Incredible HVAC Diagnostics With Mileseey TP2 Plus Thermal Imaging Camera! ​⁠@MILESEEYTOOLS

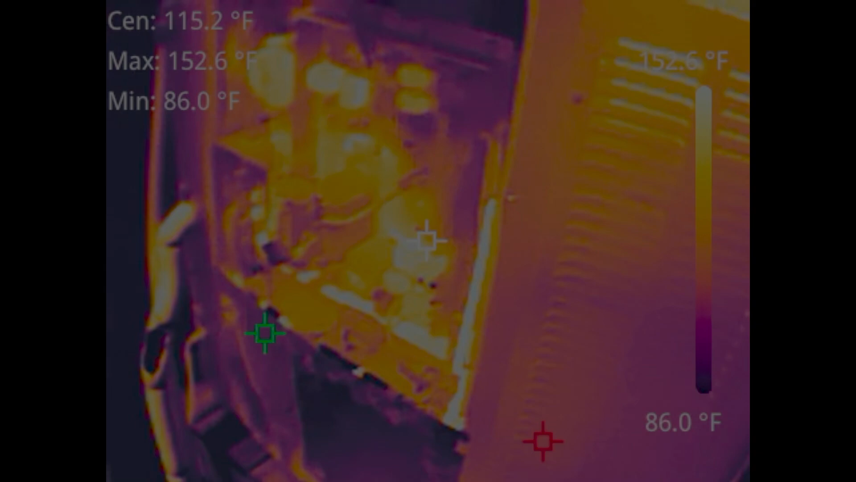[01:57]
On screen: spot 115.2°F, max 152.6°F, min 86.0°F, scale top 152.6°F, scale bottom 86.0°F
data off um so yeah this unit right here actually has a bad condenser fan
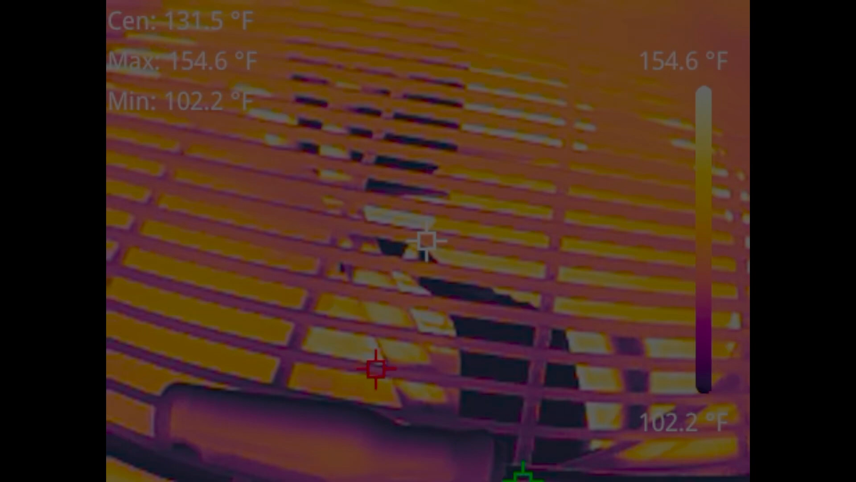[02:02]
On screen: max 154.6°F, min 102.2°F, scale top 154.6°F, scale bottom 102.2°F
motor so that's why everything is so warm right now but you can see it's 156 degrees
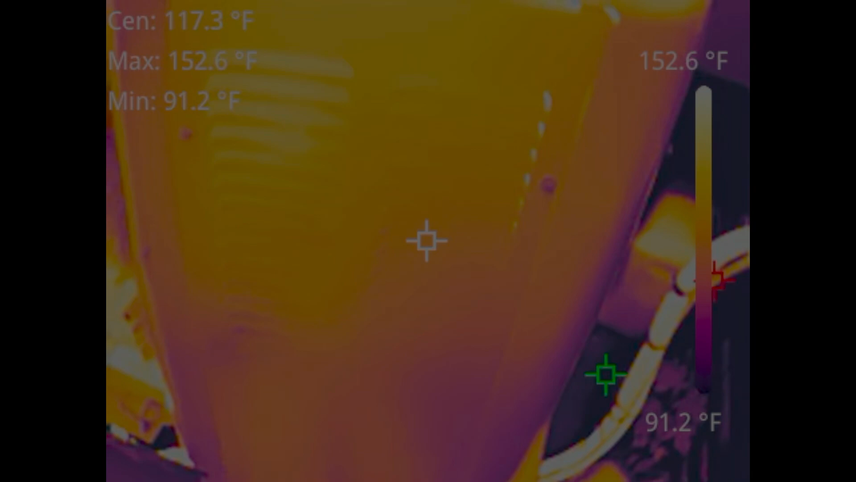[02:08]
On screen: spot 117.3°F, max 152.6°F, min 91.2°F, scale top 152.6°F, scale bottom 91.2°F
inside there we know that's way too warm and this is a lennox um
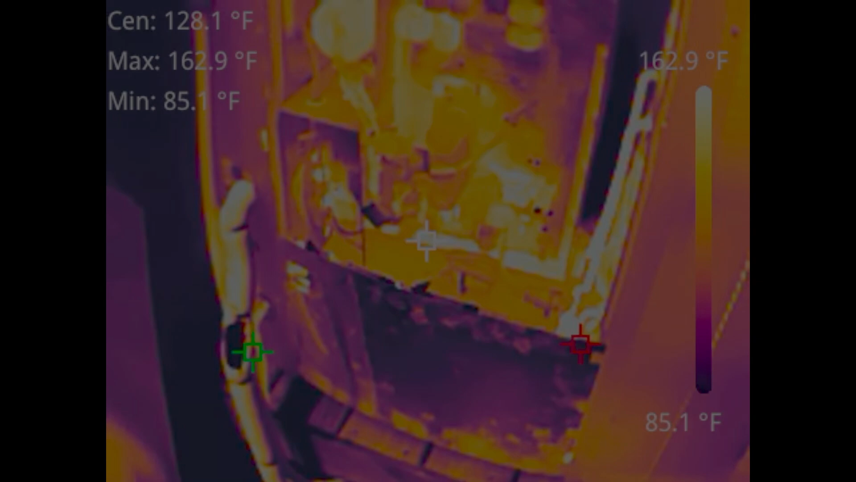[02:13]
On screen: spot 128.1°F, max 162.9°F, min 85.1°F, scale top 162.9°F, scale bottom 85.1°F
communicating system here it's got this big fancy board in it and you can see how warm that is also right now and it's pretty warm outside too i think it's about 100 degrees outside right now
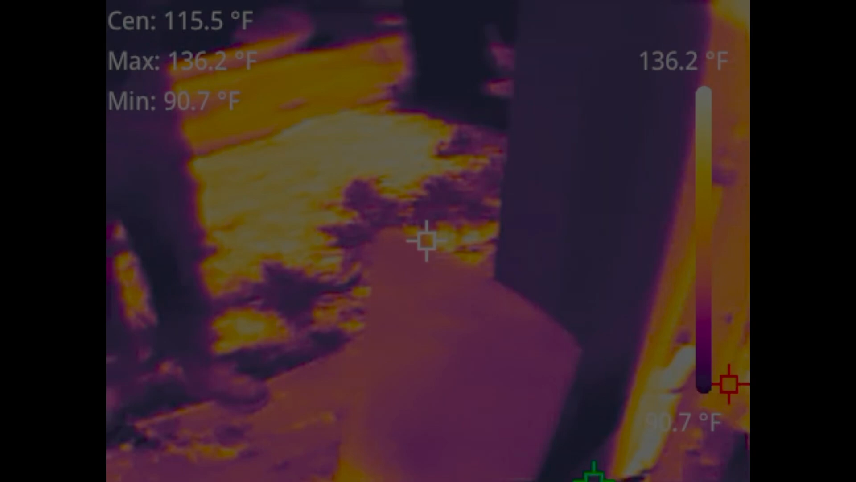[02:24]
On screen: max 136.2°F, min 90.7°F, scale top 136.2°F, scale bottom 90.7°F
and uh you can see that by you know looking at kenny right there he's um actually
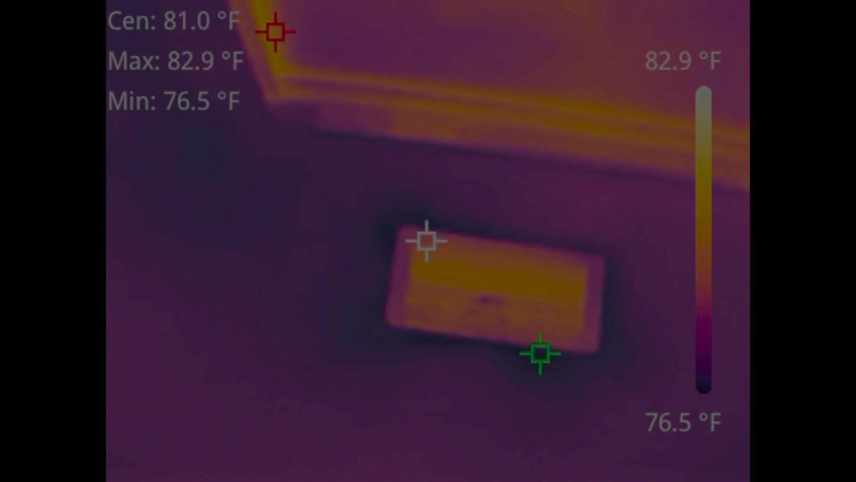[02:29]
On screen: spot 81.0°F, max 82.9°F, min 76.5°F, scale top 82.9°F, scale bottom 76.5°F
cooler than the outdoor temperatures so you don't see that very often but we're just looking
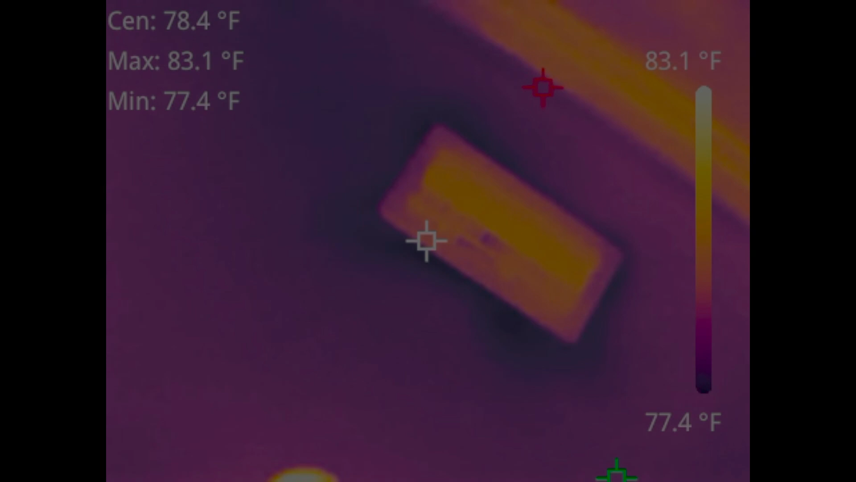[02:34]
On screen: spot 78.4°F, max 83.1°F, min 77.4°F, scale top 83.1°F, scale bottom 77.4°F
at some registers here this system is not running so that's why we're not getting any cool
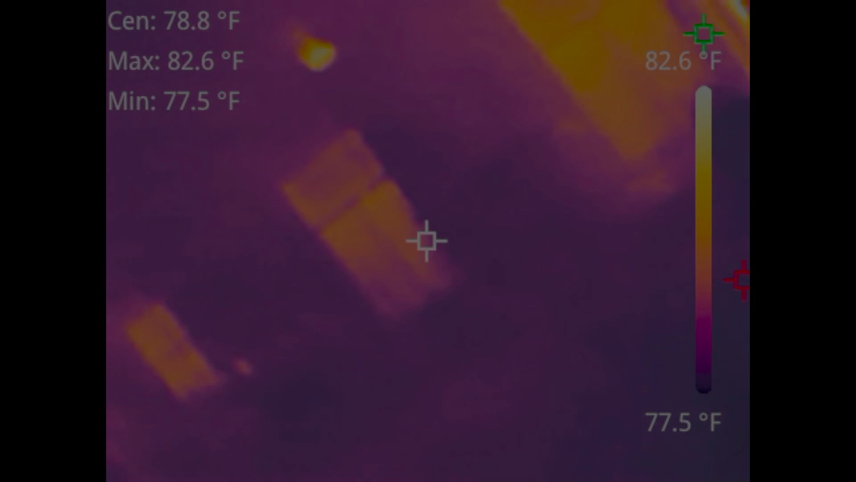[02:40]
On screen: spot 78.8°F, max 82.6°F, min 77.5°F, scale top 82.6°F, scale bottom 77.5°F
air from that register but looking around this home right here we can see uh some of the warm
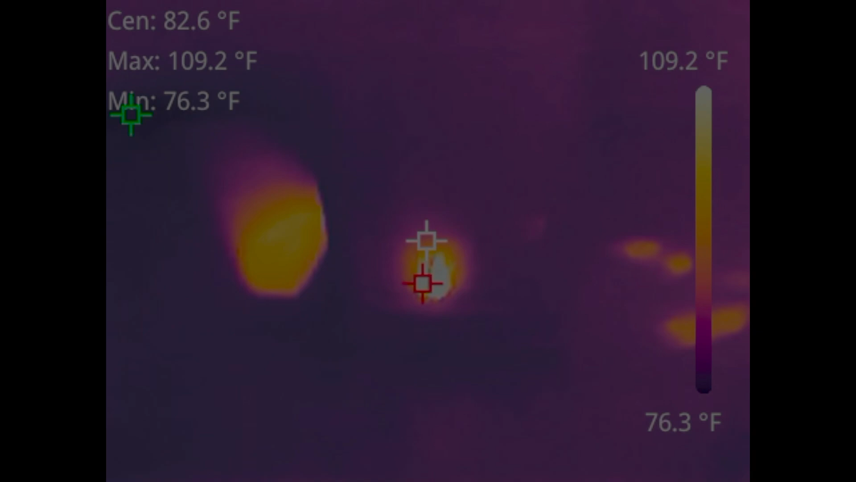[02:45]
On screen: max 109.2°F, min 76.3°F, scale top 109.2°F, scale bottom 76.3°F
points this is like a wax warmer type deal and then um and some other stuff there
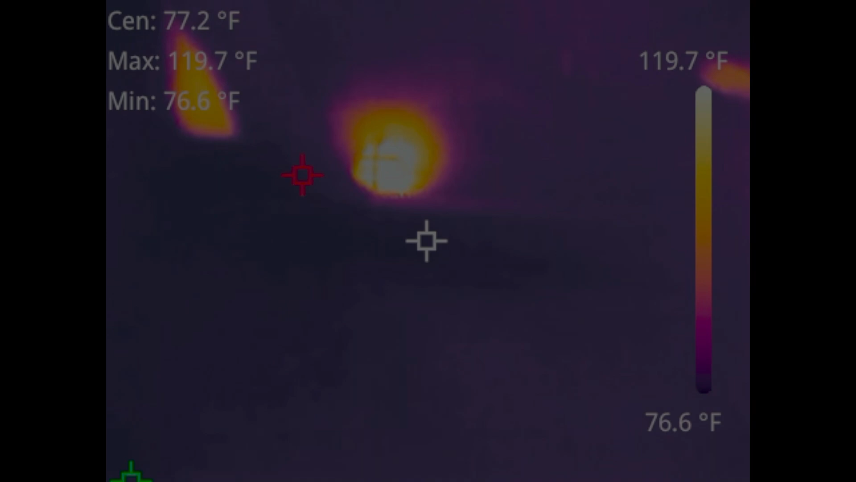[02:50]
On screen: spot 77.2°F, max 119.7°F, min 76.6°F, scale top 119.7°F, scale bottom 76.6°F
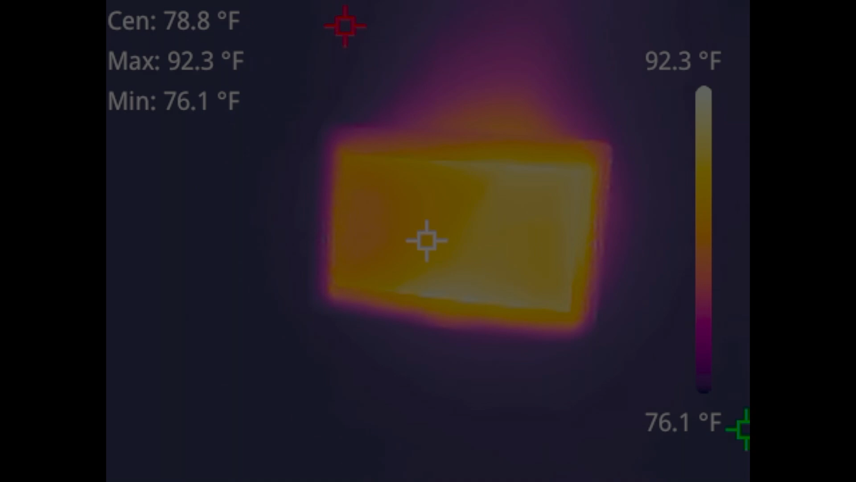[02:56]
On screen: spot 78.8°F, max 92.3°F, min 76.1°F, scale top 92.3°F, scale bottom 76.1°F
yeah just checking out some other stuff in this home um you know it's a it's a pretty neat camera you can see some
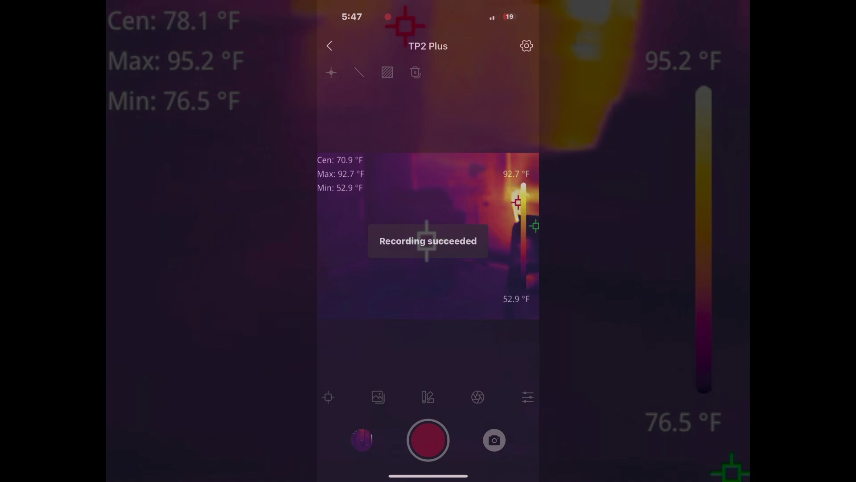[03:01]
heat intrusion here but uh this right here i wanted to show you guys i actually did a
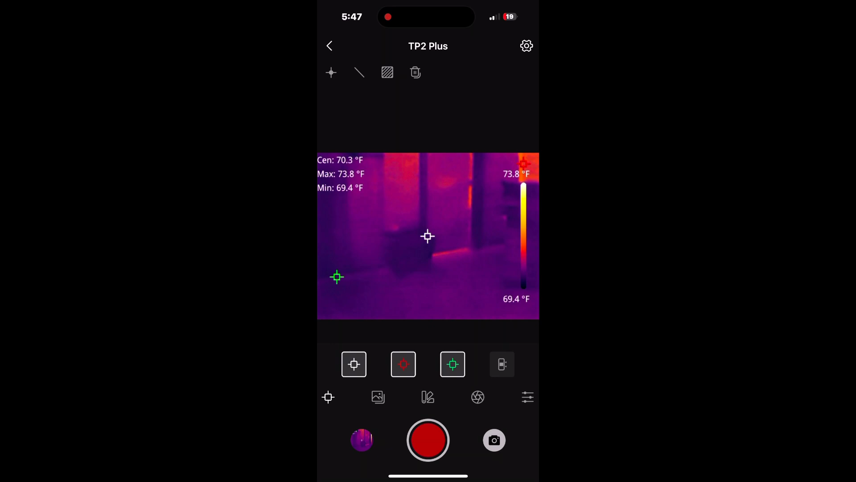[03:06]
On screen: spot 70.3°F, max 73.8°F, min 69.4°F, scale top 73.8°F, scale bottom 69.4°F
screen recording here so i can just show you some of the options here uh show you that you can turn
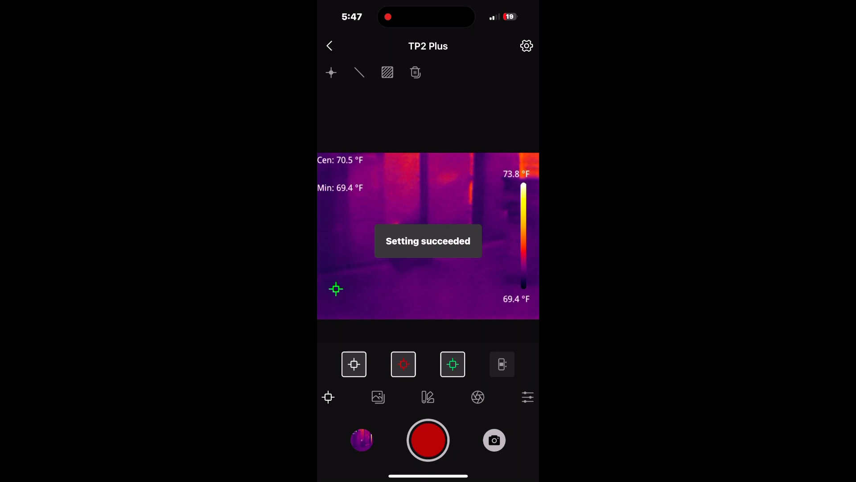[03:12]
On screen: spot 70.5°F, min 69.4°F, scale top 73.8°F, scale bottom 69.4°F
these uh crosshairs on and off the center hot point and uh cool